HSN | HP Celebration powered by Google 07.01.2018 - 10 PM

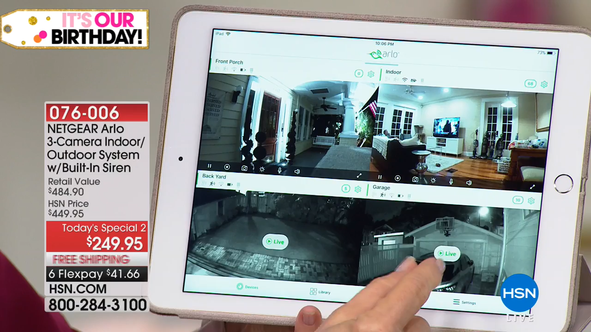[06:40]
The camera is so wide that it's wider than a two-car garage. Yeah, it is actually.
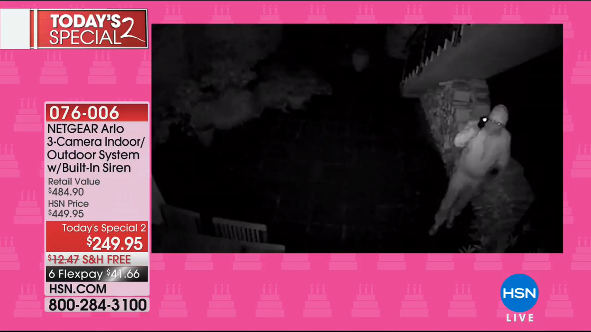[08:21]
He looks right into the camera. Up to no good. Yep. This guy saw the camera and he walked away. Yeah, and walked away. Yes. This guy, worker guy that came back to the homeowner's house sure. when he knew they were gone. Yeah. And he's looking in the window.
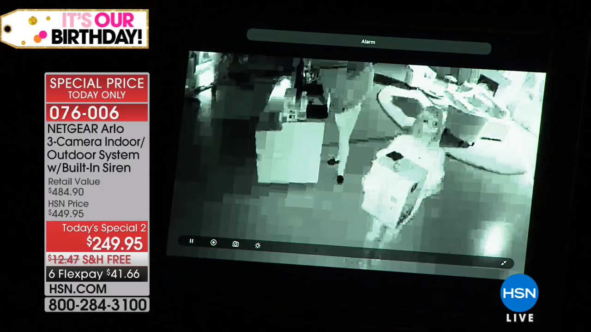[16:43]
Right. You don't have to do anything. Nope. And the thing is, you might be peeking out your window and it's pitch black and you can't see them. Nope. Arlo has motion detection and it also detects by body heat.
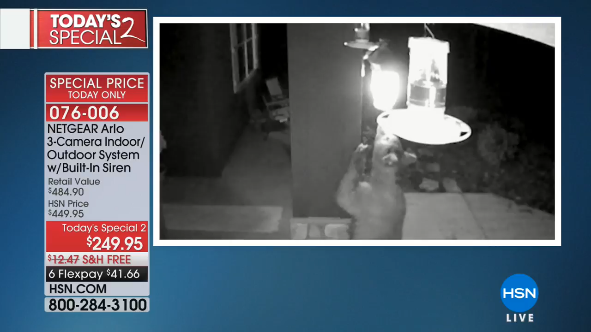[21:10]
I was able to watch the house from my phone. Oh, we actually caught an intruder trying to get into the house, and I was able to watch the police show up.
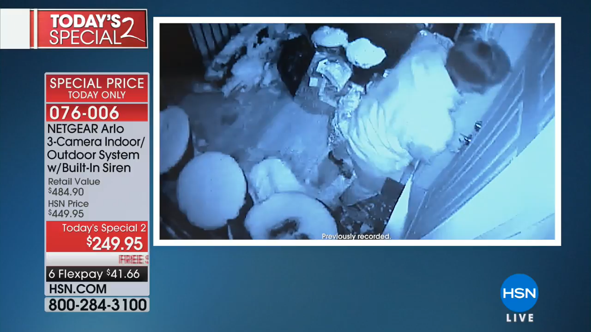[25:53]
So Chris. Anytime you can protect yourself with something as good as this, or just like right now, looking at the culprit as the cat, yep.